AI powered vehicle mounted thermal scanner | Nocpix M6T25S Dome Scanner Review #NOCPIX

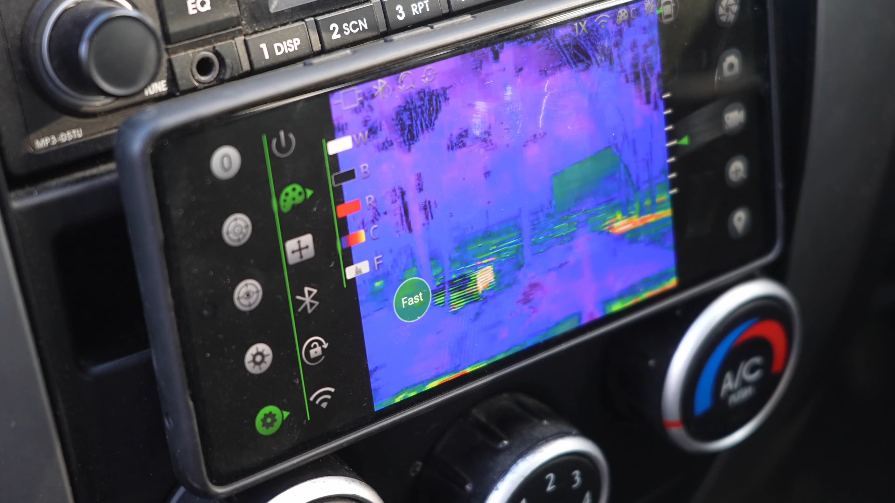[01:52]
automatically targeting, locking on, setting a laser to show you exactly where it is.
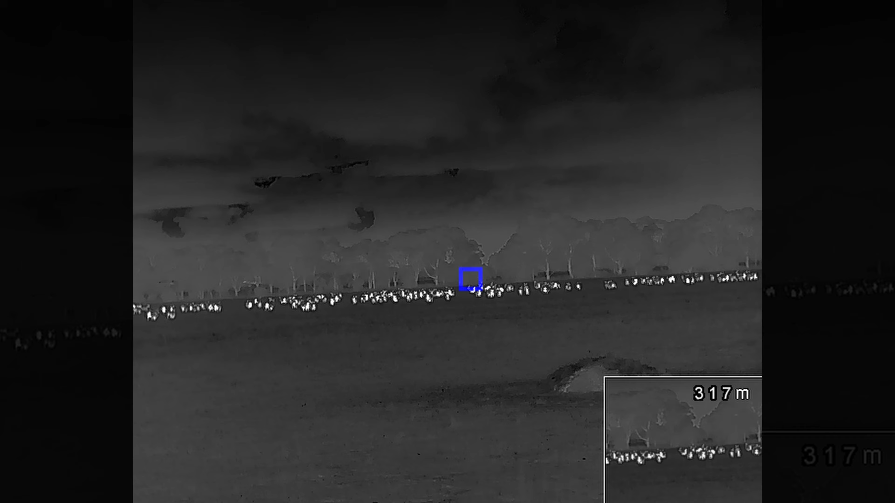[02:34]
And that's sent to either a mobile device, through the app or through a monitor that you can buy separately.
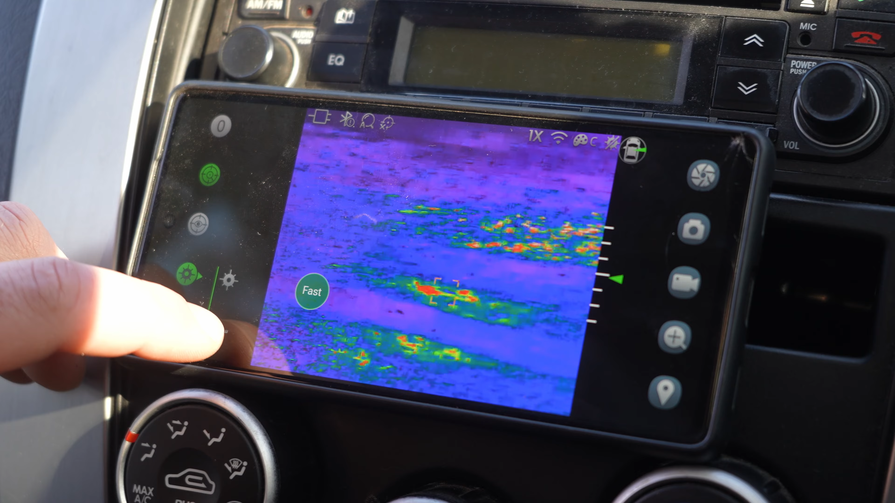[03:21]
So you push a little button on the app and it sends out that pulse and that tells you. Now you can have it constantly on. And so you have a little picture and picture on the bottom right hand corner of your screen that's constantly telling you where it's pointing and how far away in meters that distance is,
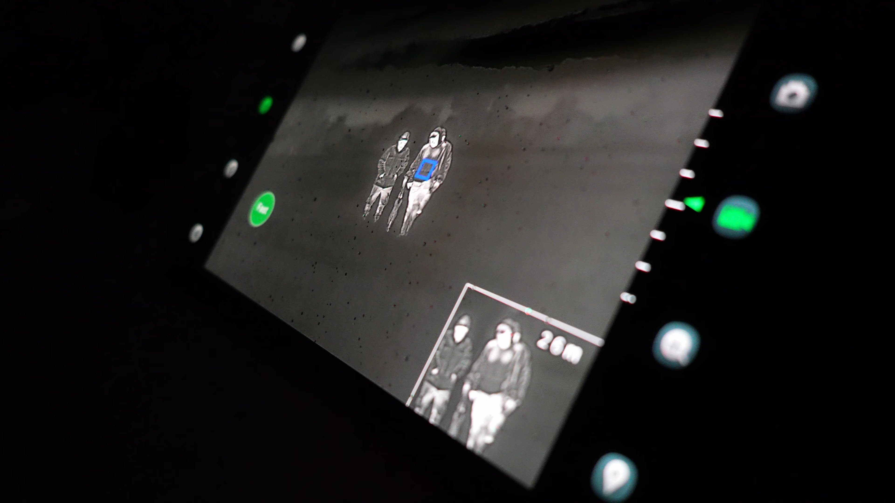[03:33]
which I think is always important because one of the major issues that I found when doing thermal hunting is you never know exactly how far away the animal is.
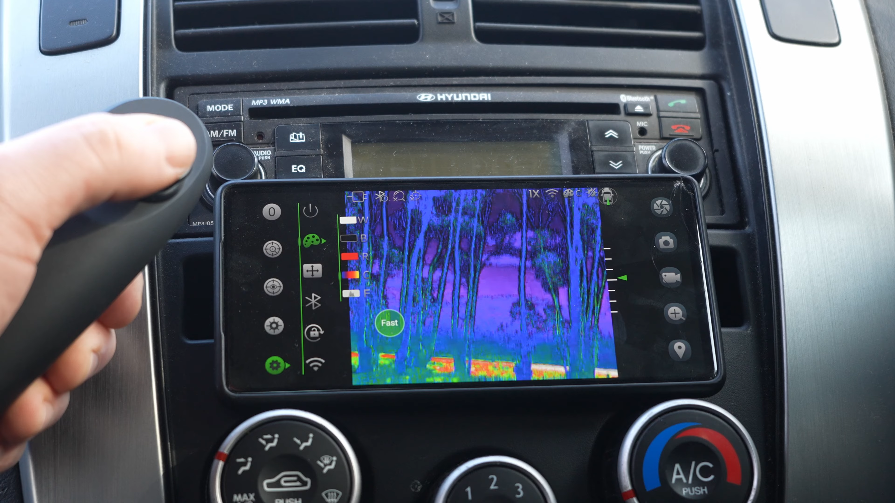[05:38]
All of the images and the videos are saved locally to your device, and you can change the settings on the unit.
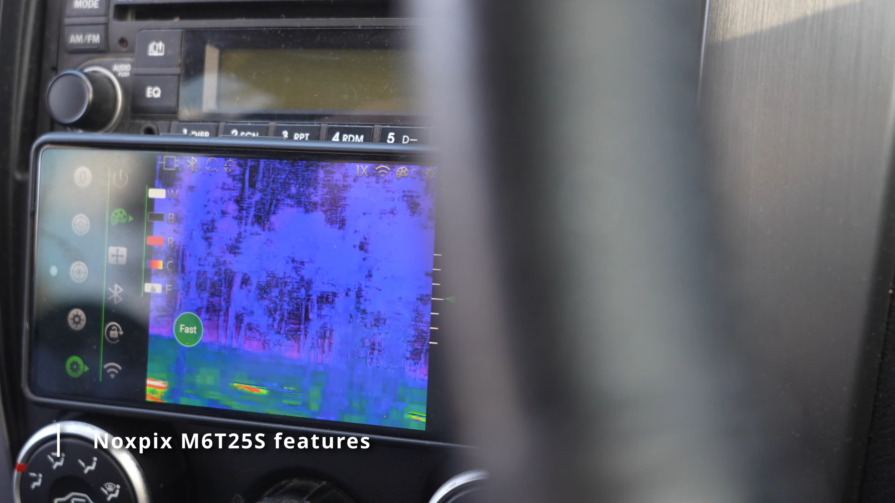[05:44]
Now when it comes to the features and the settings available in the app, I'm not going to go through every single one, because we'd be here all day, but I will go through the main ones. So when you select the second button on the left, you enter intelligent search mode.
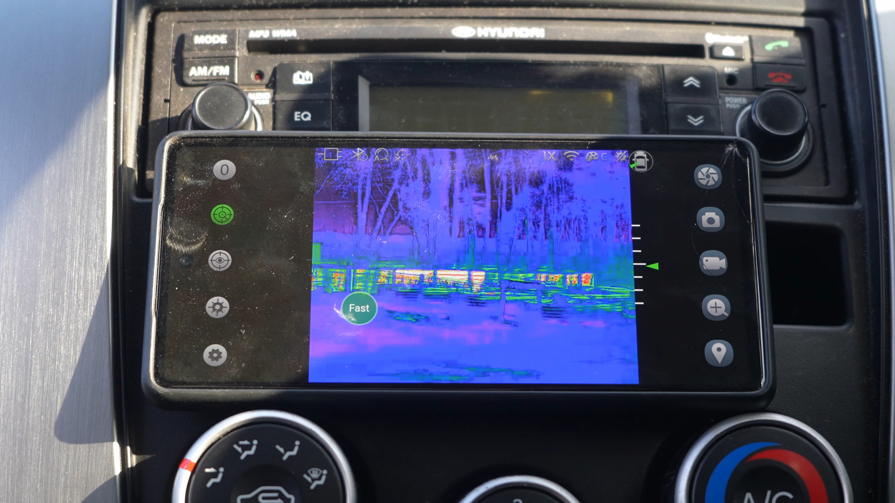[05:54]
This is when the unit automatically spins and looks for targets. When it finds a target, it puts it in a yellow bounding box to let you know that it's found a target.
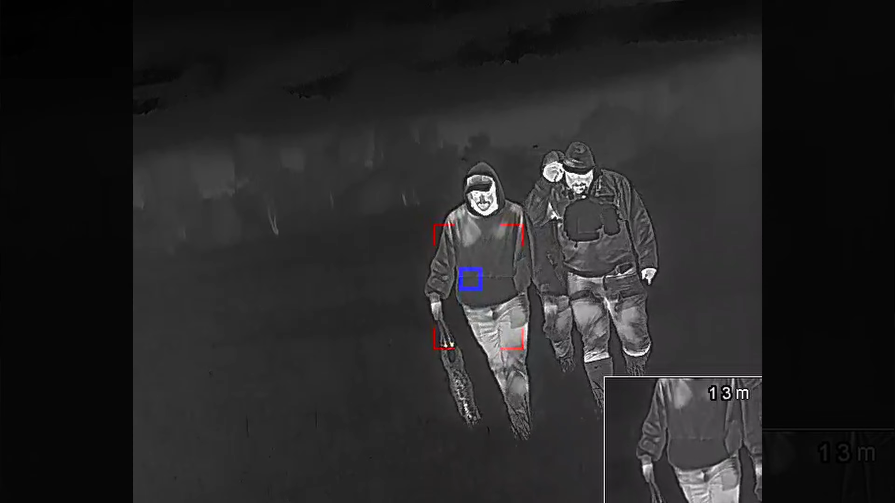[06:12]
And it doesn't matter where you drive, what direction the camera is facing, it will always point towards that target, essentially locking it on.
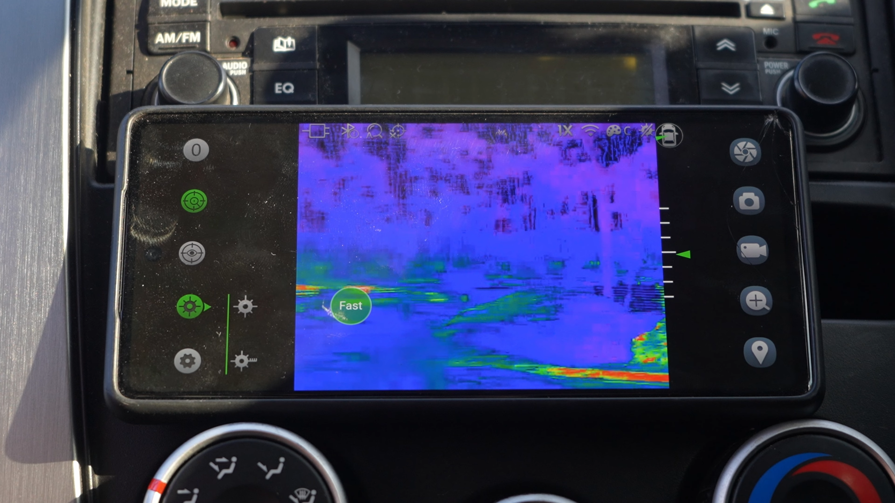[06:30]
then you can hit the laser button and turn on that green laser to locate where the target is.
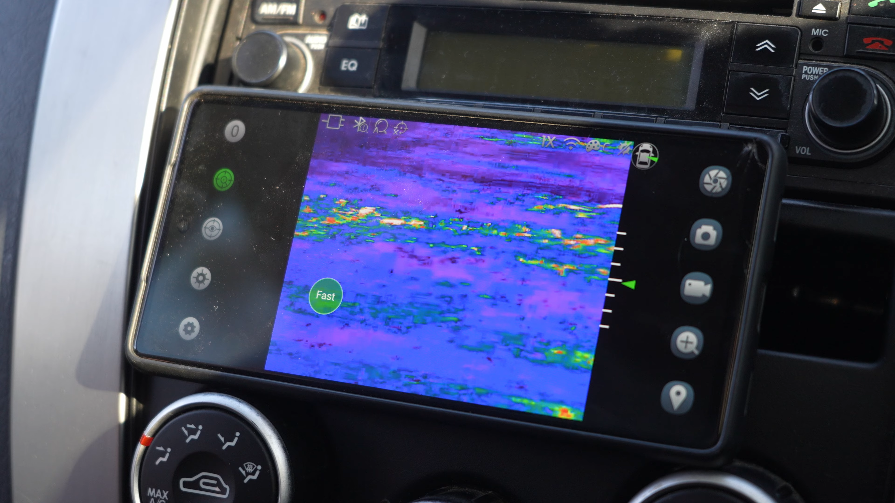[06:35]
If you hit the other option in the laser sub menu, that's going to put on the LFR, the laser range finder and tell you how far away the animal is and have the picture in picture mode.
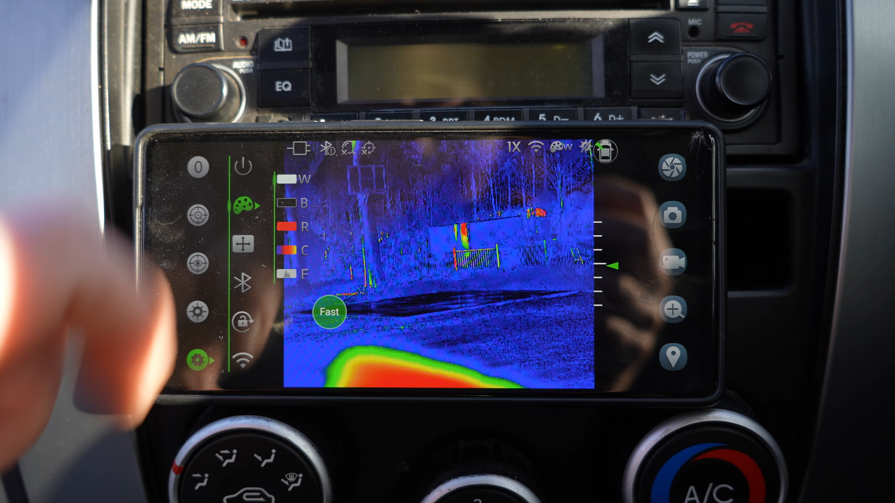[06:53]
You've got white hot, you've got black hot, you've got red hot, you've got something called pseudo color, and then you also have something called jungle. My preference is white hot or red hot, but really you can select whatever you want. On the right hand side of the app, up the top, you have the ability to recalibrate the image. If it's starting to lose quality or get too light or too dark, clicking that button cleans up the image for you.
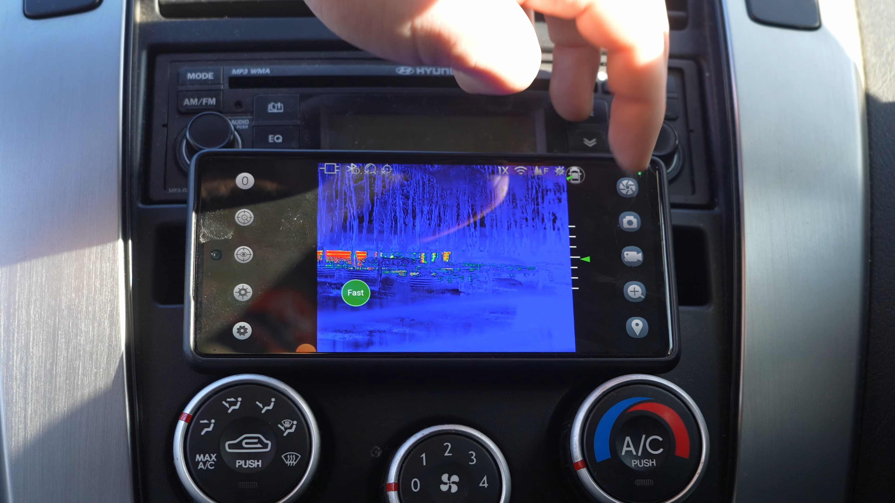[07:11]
Second below that is the ability to take a picture. Below that is the ability to record a video.
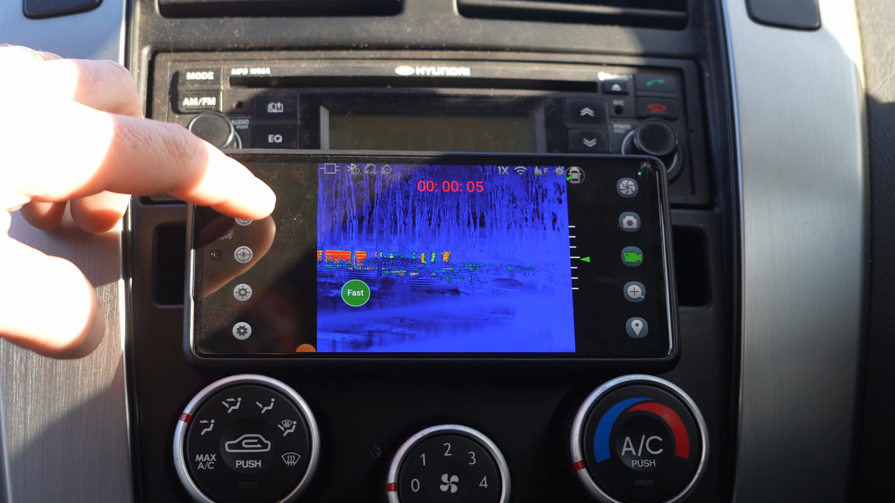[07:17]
Below that is your magnification for your digital magnification modes.
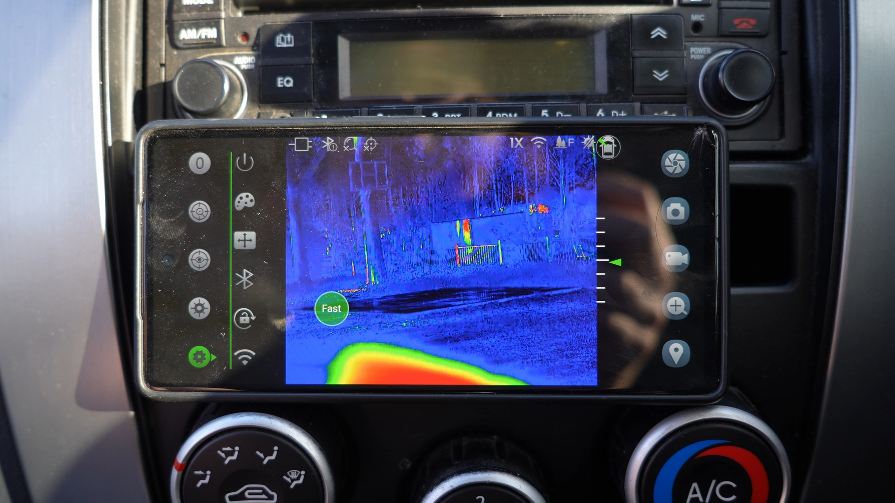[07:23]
And below that is your preset point, which sets the cruise positions for your camera. And the last feature at the top left hand corner, which I didn't mention is the zeroing feature. If you click this, you can set and reset the zeroing point for the camera. So if you're looking over here and you kind of lose your direction, you can click that button and it automatically zeros the camera wherever you've chosen to be zeroed.